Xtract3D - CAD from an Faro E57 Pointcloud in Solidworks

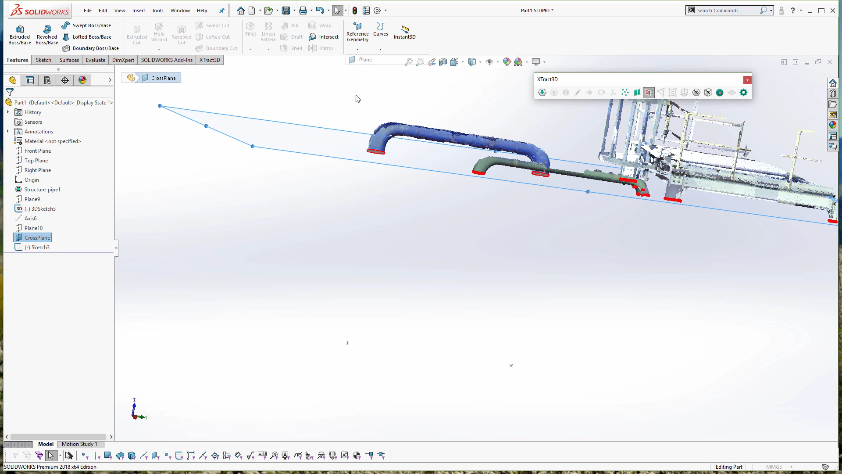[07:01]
Doing a pipe is a little bit more complicated than a beam because a beam is just straight up. In this case on a pipe, it's a U-shape, so it's a little bit harder. So what I want is the center point of the
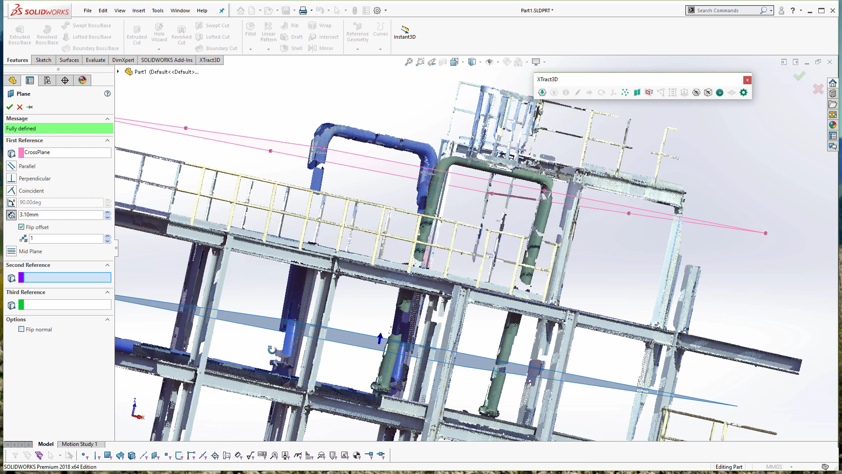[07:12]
bottom of the tube and the top of the tube.
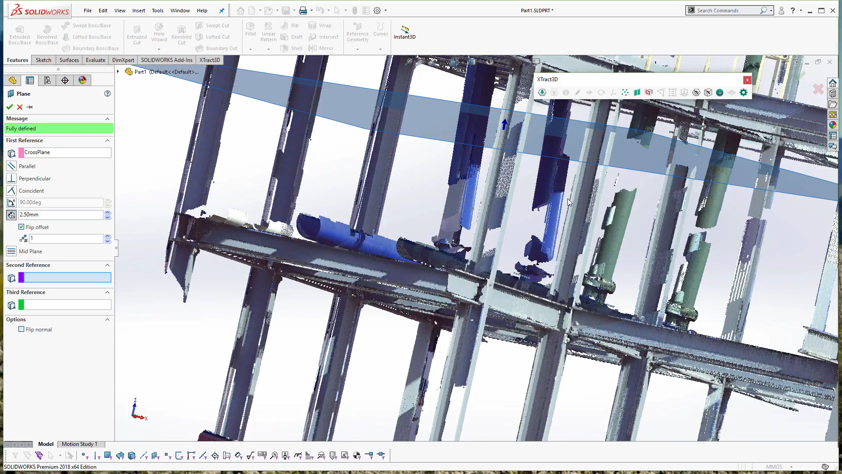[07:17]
And then what I'm going to do is figure out the circumferences of them, create the outline of this tubing,
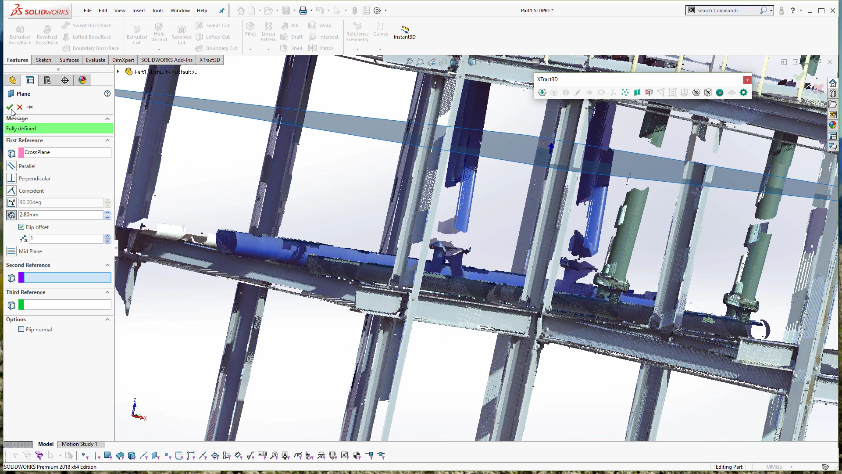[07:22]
and then cross section it and generate a path.
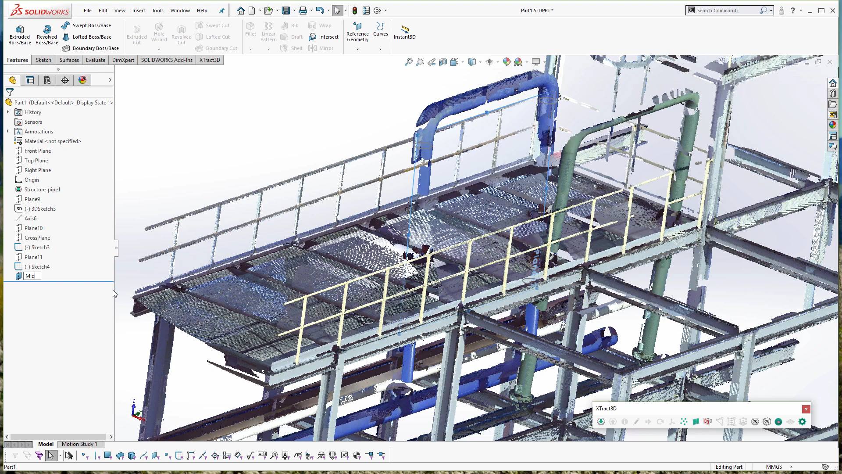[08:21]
And now I'm going to get a cross section of the entire path of it.
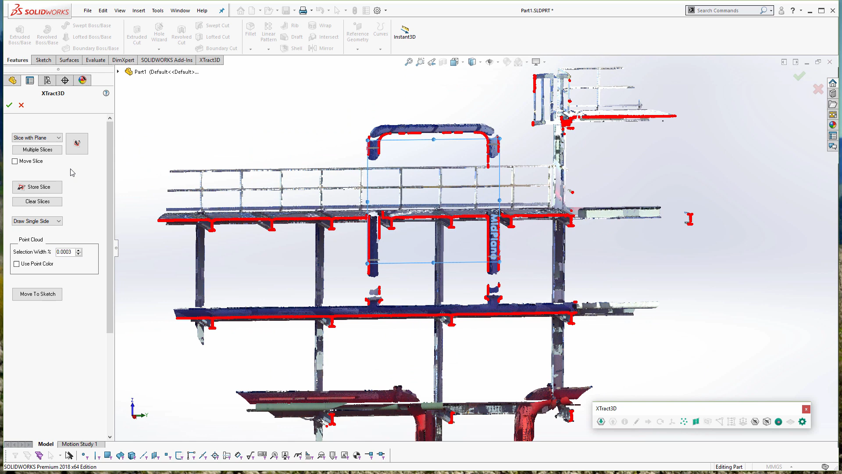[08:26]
As you can see here, I've got a cross sectional view of this piping now, as well as the center point for all the tubes.
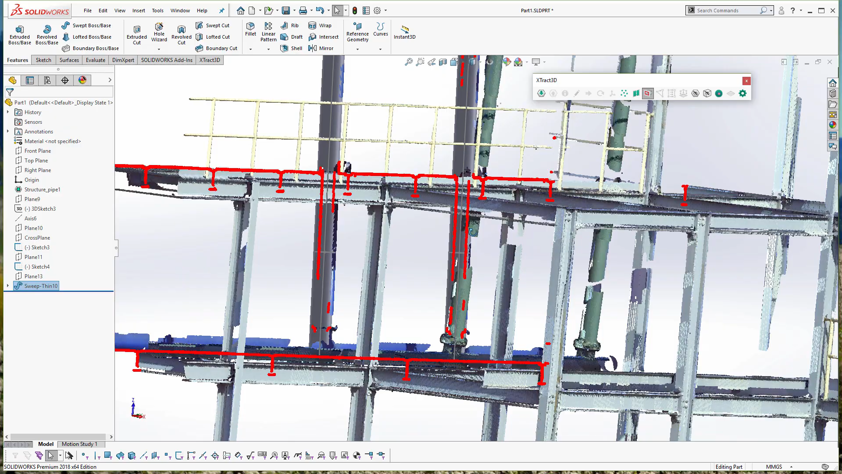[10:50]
And we've been able to create a drawing of it.
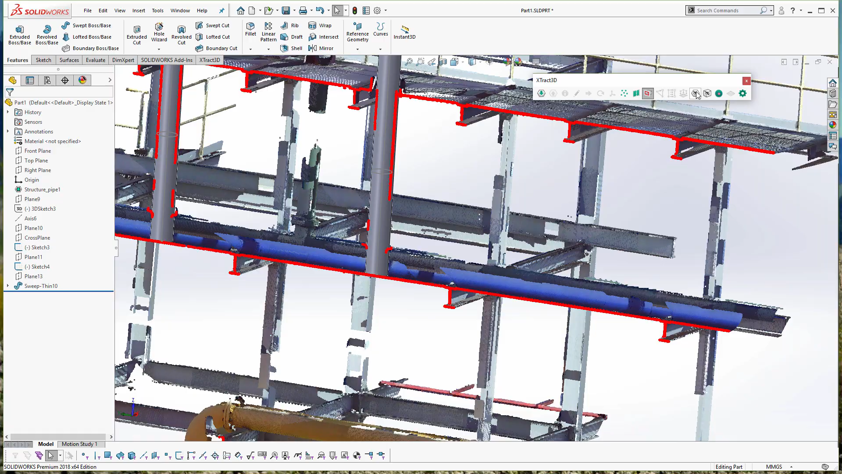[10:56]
And it's all workspace stuff of our point cloud.